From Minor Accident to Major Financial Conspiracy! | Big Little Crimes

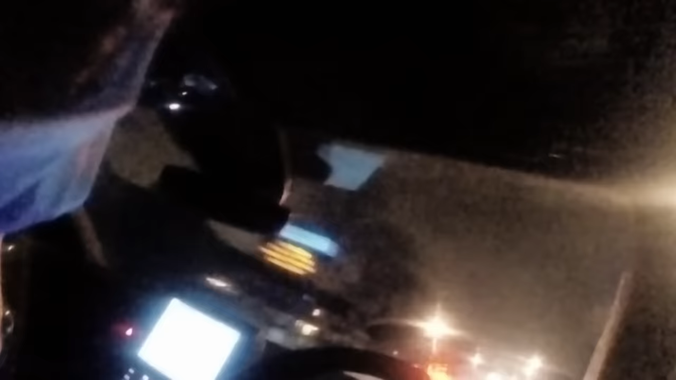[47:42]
It is in the distance, still speed 8-0, going in towards Northampton Ketrim Road. It's heavy braking. Yeah, it is now failing to stop, failing to stop.